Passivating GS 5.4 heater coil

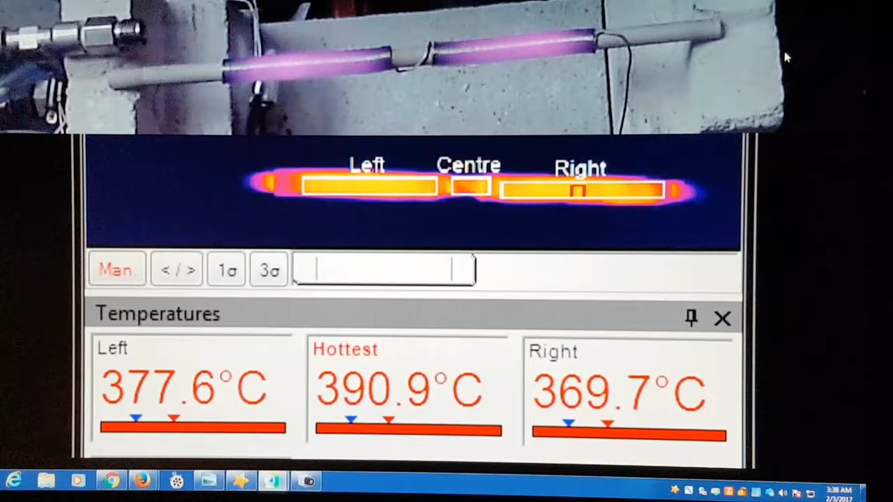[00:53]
On screen: max 390.9°C
So the hottest 9 pixels there, the little red spot on the right with the overhead camera composite.